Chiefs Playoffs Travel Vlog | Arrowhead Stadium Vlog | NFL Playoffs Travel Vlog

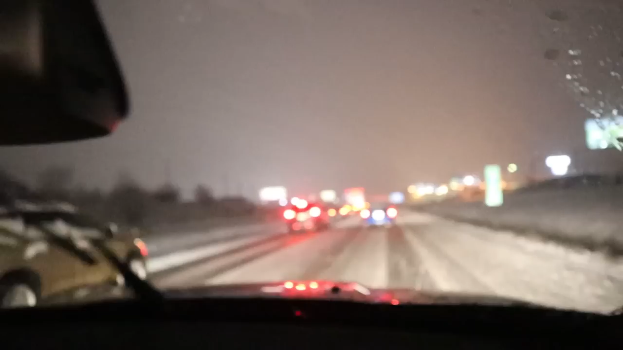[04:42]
and we are now behind two snowplows, which means we are going about 15 to 20 miles an hour continuously. So, you know, we just turned about a 2.5 hour trip into about a 5 hour trip here. But we're almost there. I think we're gonna make it.